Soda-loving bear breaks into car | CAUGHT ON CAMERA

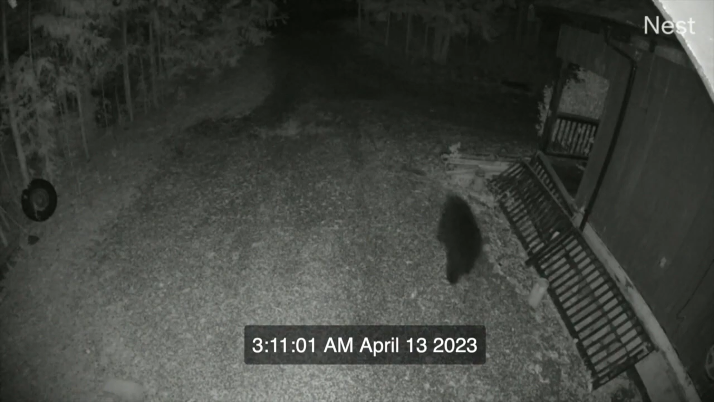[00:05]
It was about 3 in the morning, and my dog actually alerted me to something was out there. So I took a look outside, and I saw the bear,